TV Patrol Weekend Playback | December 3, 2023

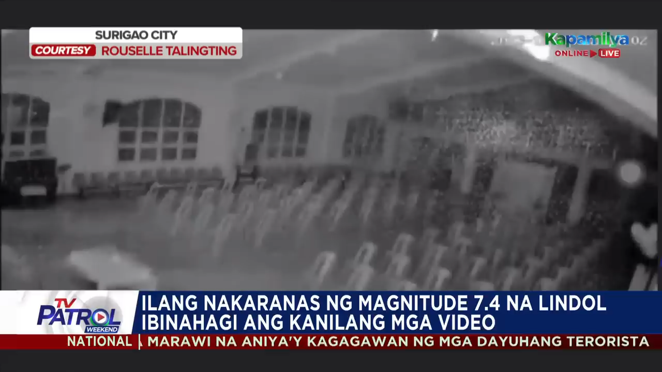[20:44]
Sa Surigao City, nakuna ng CCTV ang pagtama ng malakas na lindol sa loob ng simbahan. Dinig pa ang pagyug-yug sa bahagi ng Bethel Church habang papalakas ng papalakas ang lindol.